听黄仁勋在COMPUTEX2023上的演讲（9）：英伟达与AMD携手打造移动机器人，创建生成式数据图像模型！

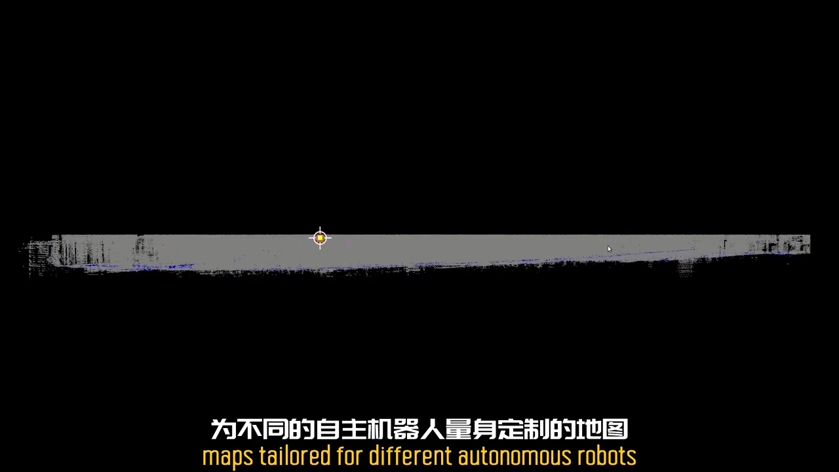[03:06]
This 3D map can then be sliced across a plane to generate 2D maps tailored for different autonomous robots that might operate in a facility.